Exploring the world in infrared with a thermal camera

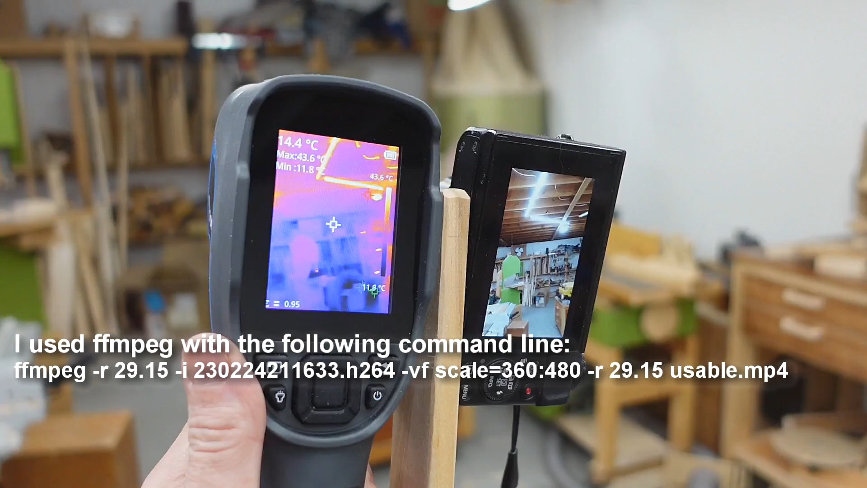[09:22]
On screen: spot 14.4°C, max 43.6°C, min 11.8°C
And you can see this heater on right now.
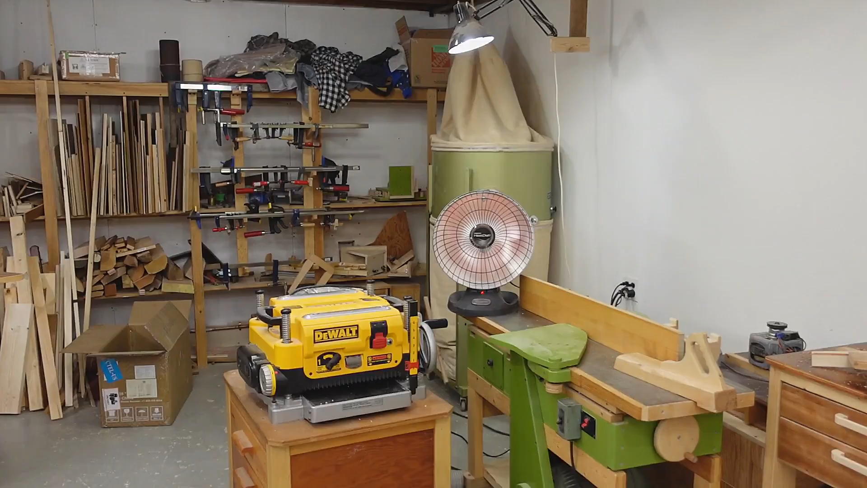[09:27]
Because I've been meaning to draw a lot of power in here. To show where some of the wires go.
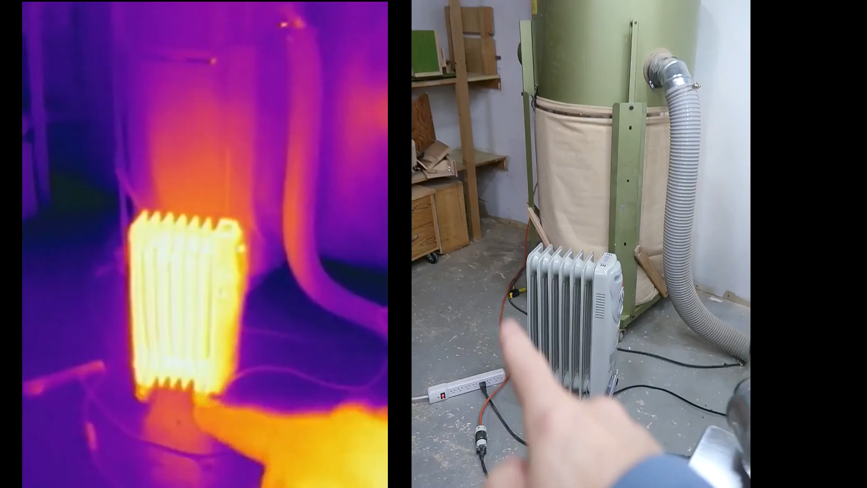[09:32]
I have a second heater on that circuit just to make sure it's maxed out. And you can see the wires are warm.
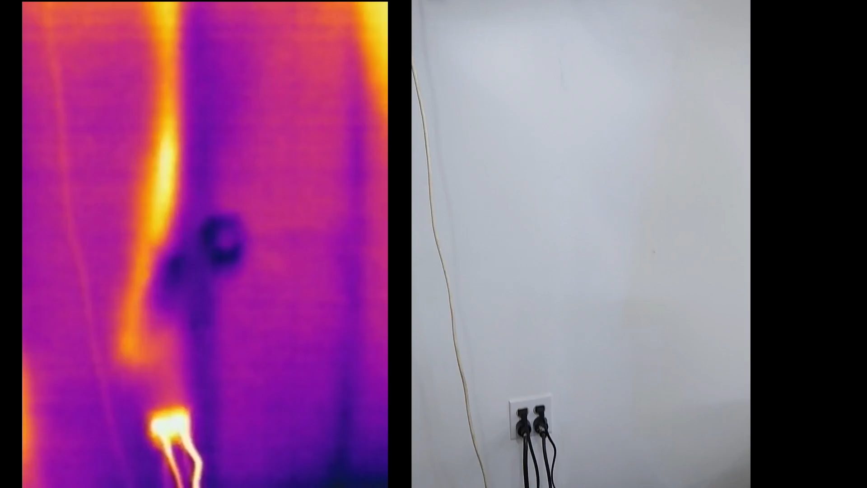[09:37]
But looking at the wall you can see where the wire is running behind the wall.
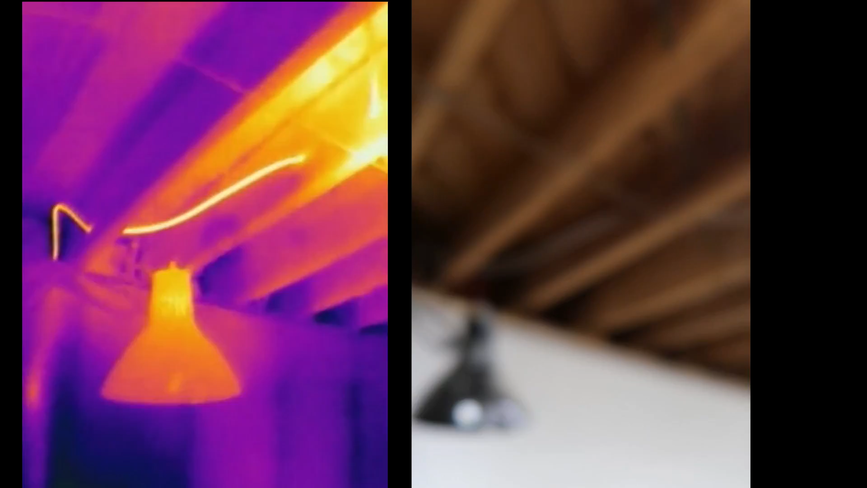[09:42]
And then it's going through the ceiling and clearly lit up. Let's follow it.
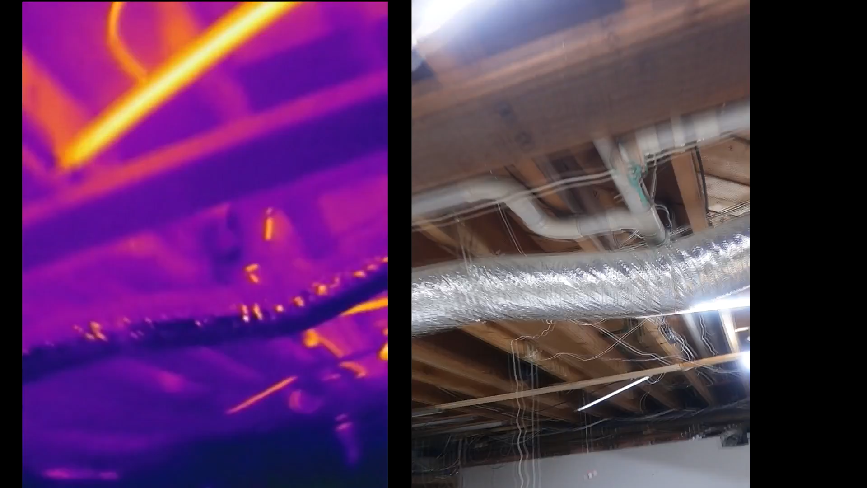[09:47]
And it goes here. And you'll notice it's warm coming down to the socket.
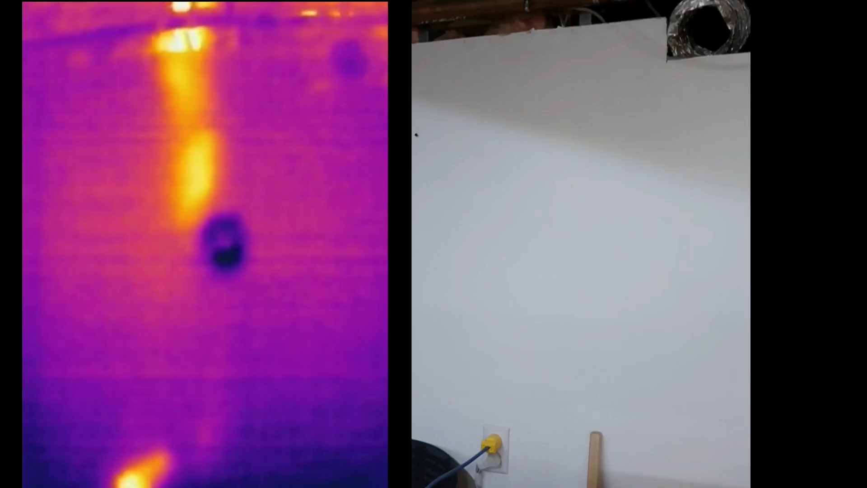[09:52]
Because that's where it taps into the existing circuit.
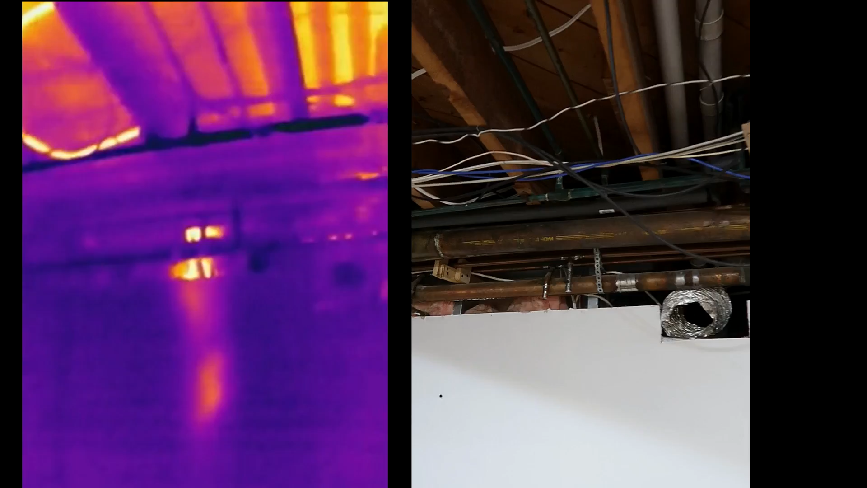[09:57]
And let's follow the rest of it. So, we can see on the wall where the socket is.
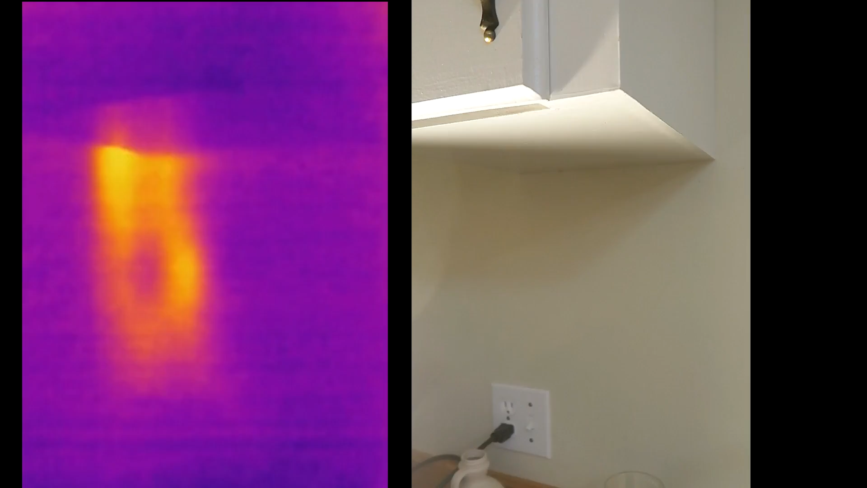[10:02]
And the wire goes up through this cabinet behind it.
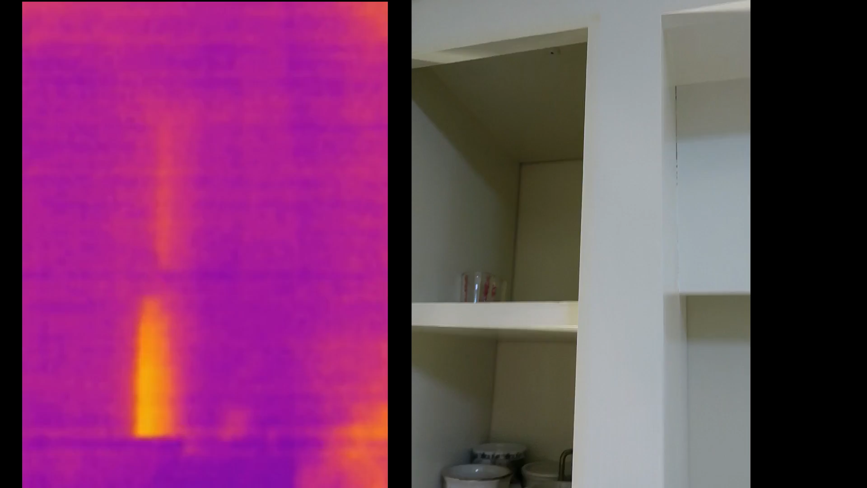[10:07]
Into the ceiling.
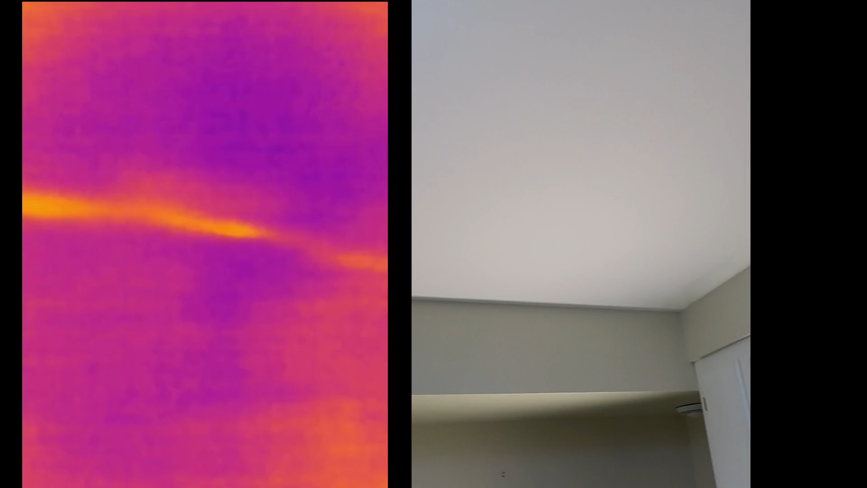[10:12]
And here we can see a streak going across the ceiling. That's the wire for that circuit that's maxed out right now.
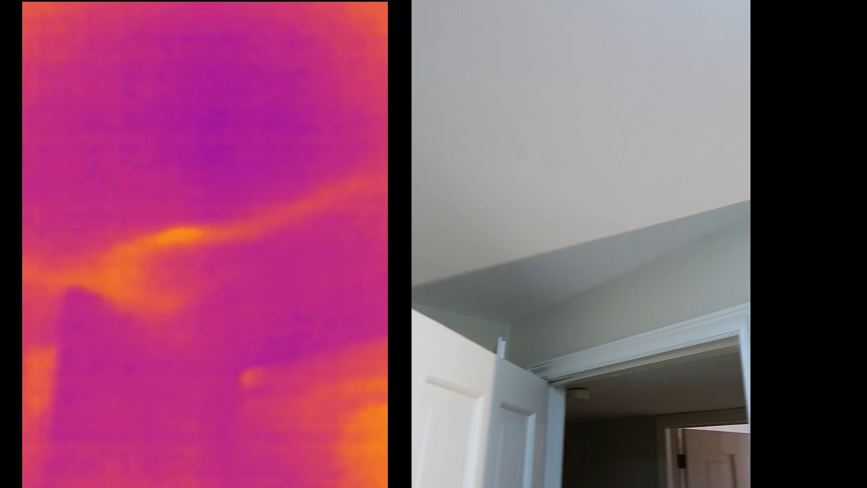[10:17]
Goes to the breaker panel. And it's pretty clear that the breaker is this one here.
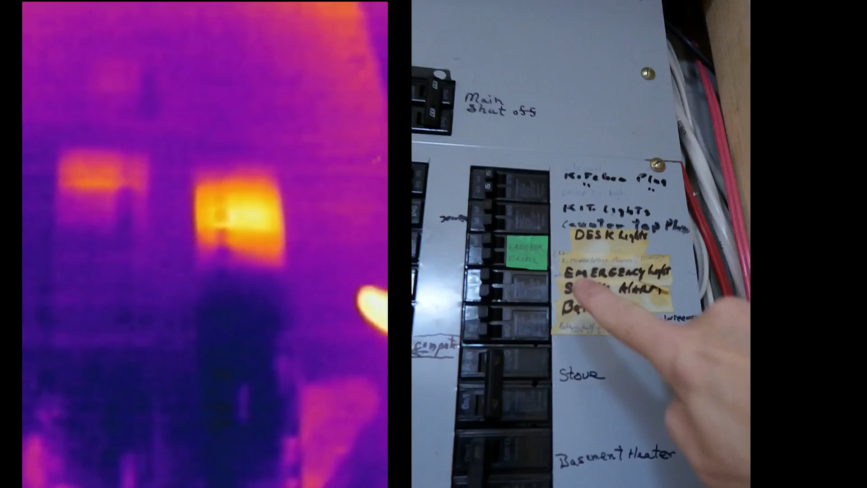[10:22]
Let me just put a fingerprint there. Yeah, that's the one.
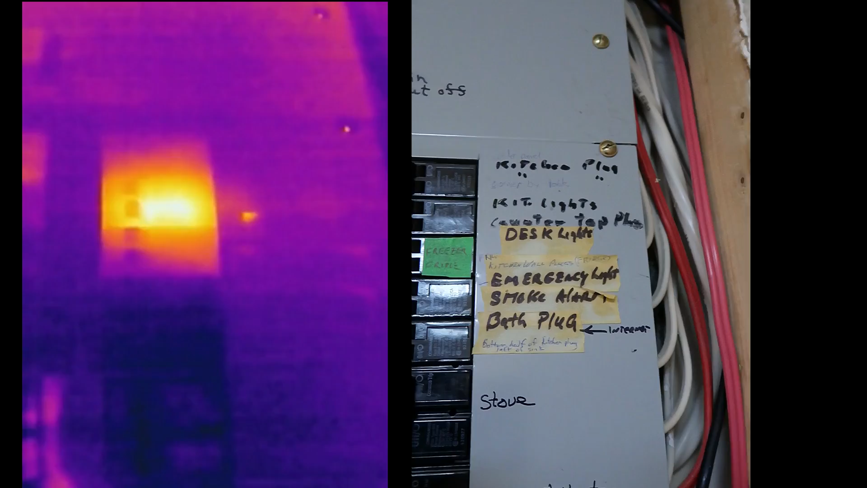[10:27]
And another breaker that's active right now is this one here. Where I've got another heater going somewhere else.
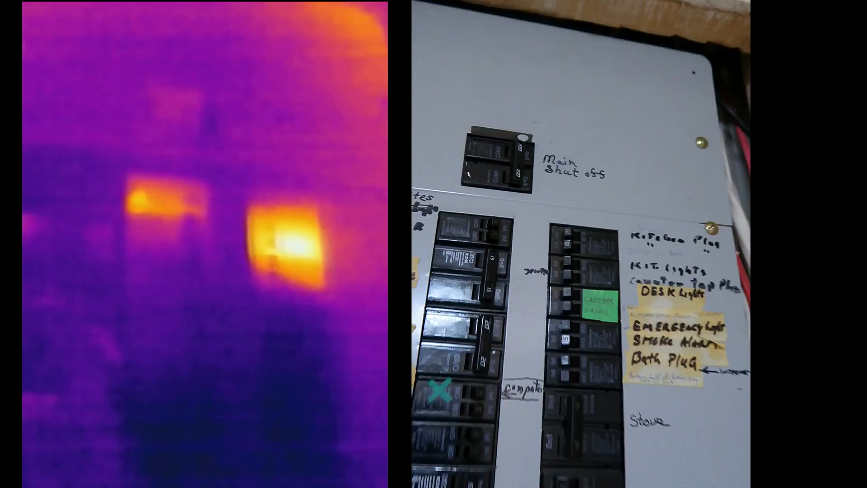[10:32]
And in my basement office here I've got an infrared heater going.
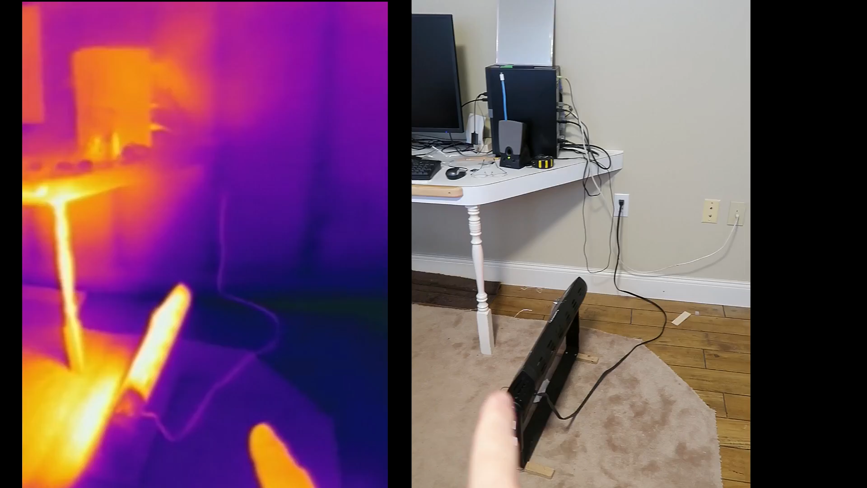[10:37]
And you can notice behind it it's not very warm. Whereas in front of it I've got lots of things that are warm.
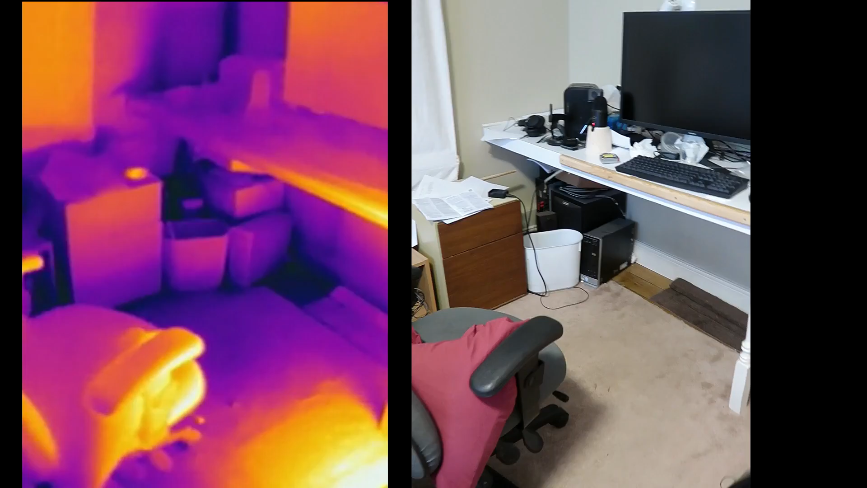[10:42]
They're illuminated by the heater. And it looks like it's just the light bouncing off of this chair. But it's not. It's basically the chair itself radiating back heat. So, if I turn it around the hot spot is still on the other side. There's also a bit of a warm spot on the ceiling right here.
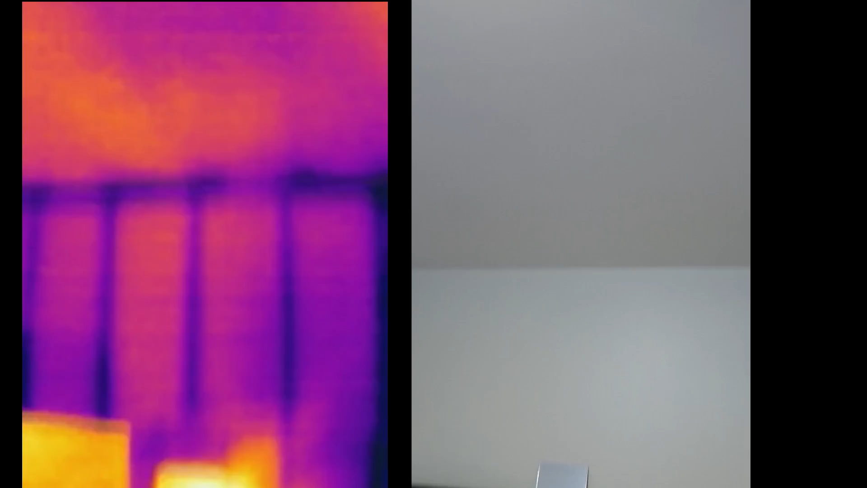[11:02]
Which is from convection from that heater. But I've also turned on the baseboard heater in this room. Which is down here. Underneath this little desk here.
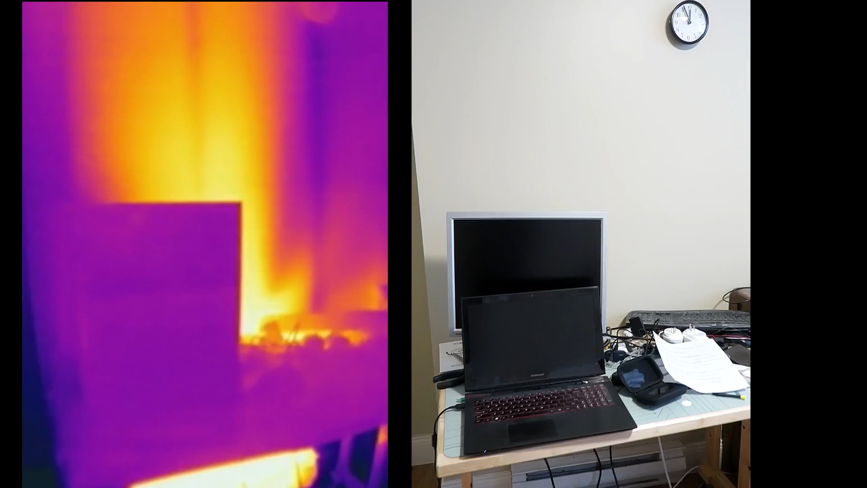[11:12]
And you can see a streak of warm air going pretty much straight up from it towards the ceiling. This heater is not as powerful. But you get the idea. A baseboard heater. The heat just rises to the ceiling.